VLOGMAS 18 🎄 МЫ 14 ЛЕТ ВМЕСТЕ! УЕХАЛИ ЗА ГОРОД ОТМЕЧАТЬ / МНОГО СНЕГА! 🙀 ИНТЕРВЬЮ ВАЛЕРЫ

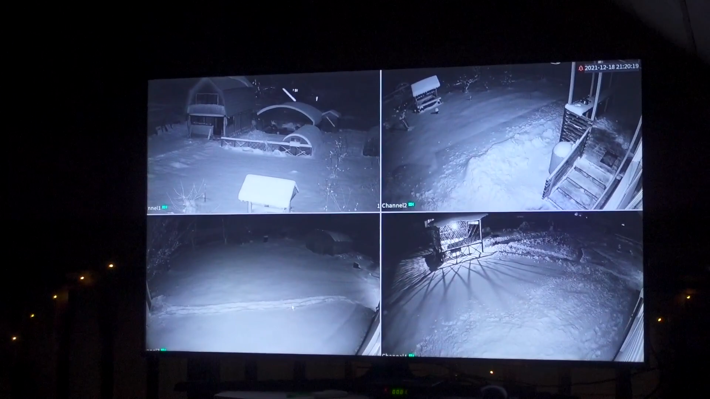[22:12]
Валера сейчас пойдет выключать свет на терраске Он забыл выключить его И я сейчас увижу его по камерам Как он туда идет Блин, так прикольно Блин, как в фильмах ужас, ребят Так странно Пошел, пошел, пошел Оп Ага, идет Клево, что можно вот так вот участок смотреть